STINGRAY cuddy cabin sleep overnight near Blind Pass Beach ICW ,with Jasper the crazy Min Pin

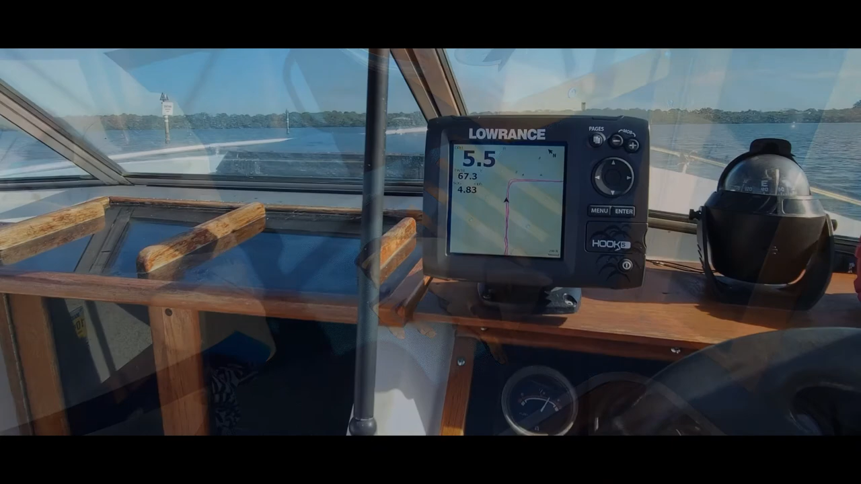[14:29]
As you can see, I've only been to the south, and every time I would come here,
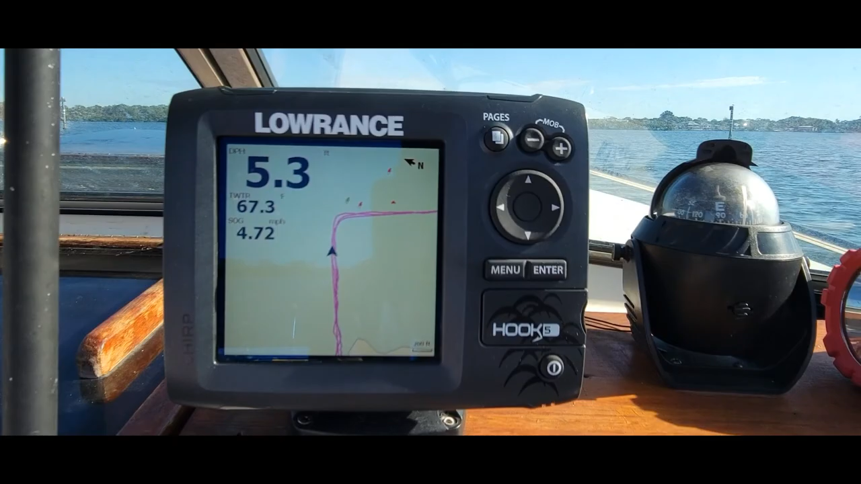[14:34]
I would just turn right here at the, to go into Blind Pass.
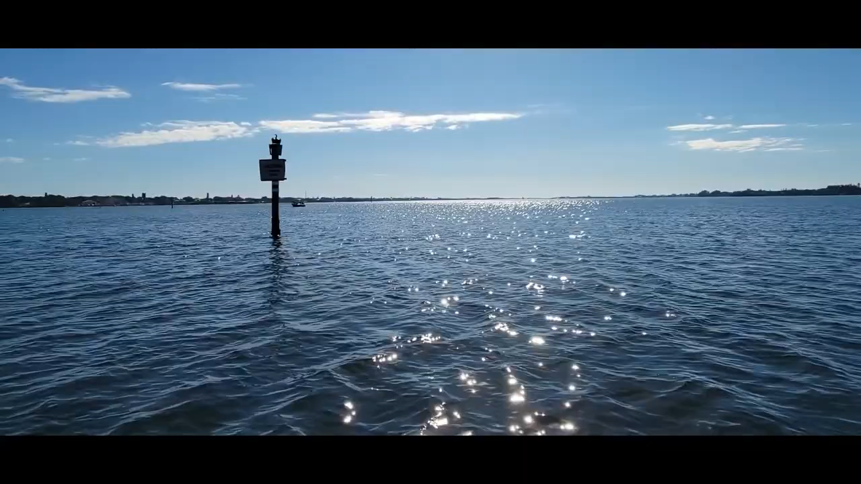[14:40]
So this is the main channel out here, and
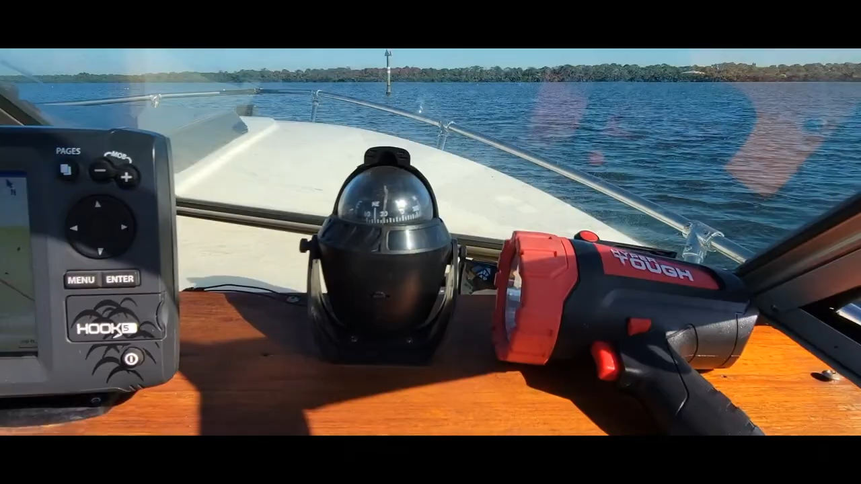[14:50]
actually I'm not in it yet. I gotta get on the other side of this one, then I'll be in.
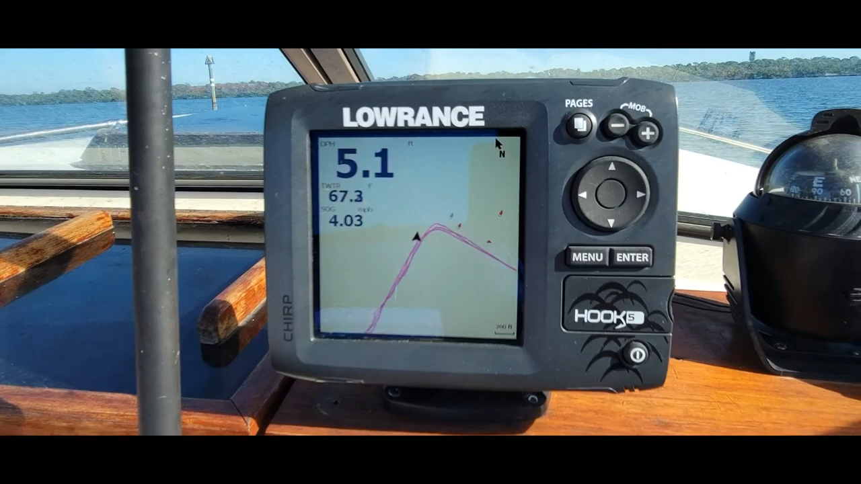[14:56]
On screen: depth 5.1 ft, water 67.3°F, speed 4.03 mph
So I'm going to go out here, and we're going to make a breadcrumb trail going down this side of the channel.
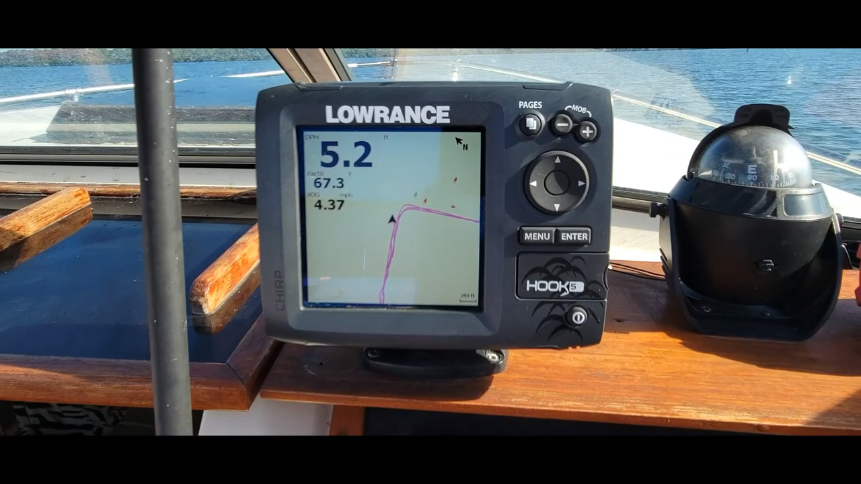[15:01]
And I can see a big boat coming, and he's moving pretty good.
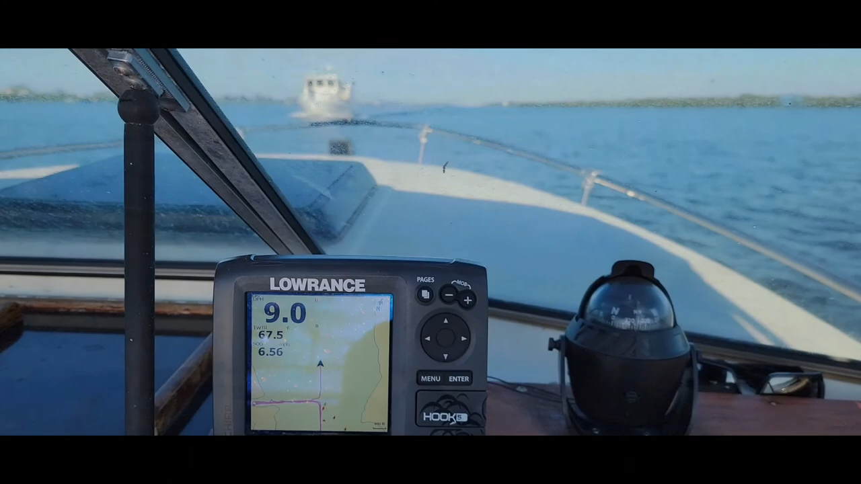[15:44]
Well, at least we're in 9 foot.